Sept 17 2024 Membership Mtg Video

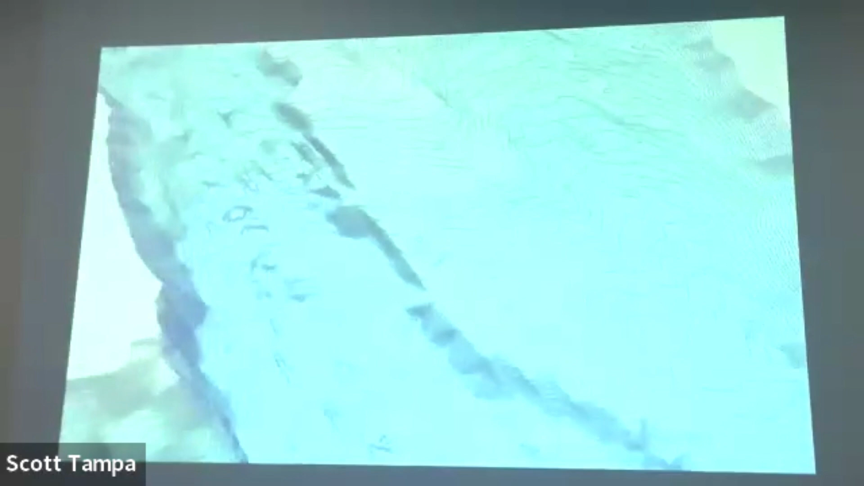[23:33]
where ancient creeks used to flow in that no longer flow
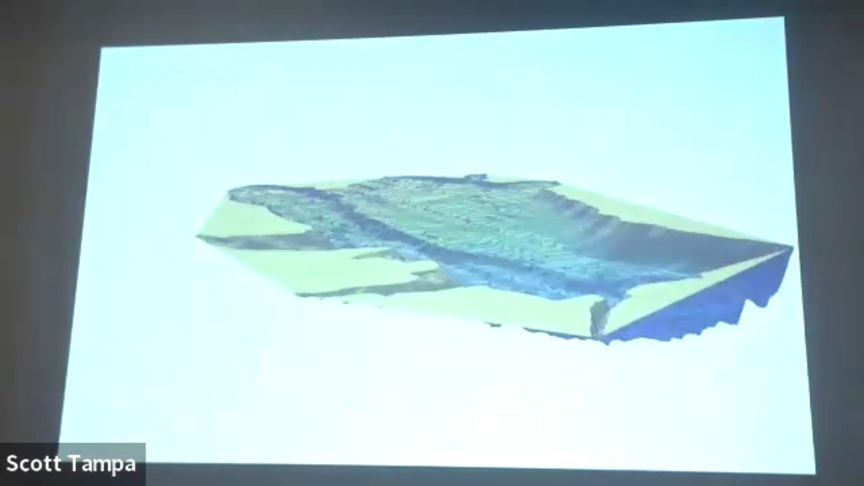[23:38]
in we'll get back to that in a second and also spinny reservoir flooded a ranch and there's a flooded train trestled a flooded train track down there those are good spots some of these reservoirs you can look up the historic topography and pick features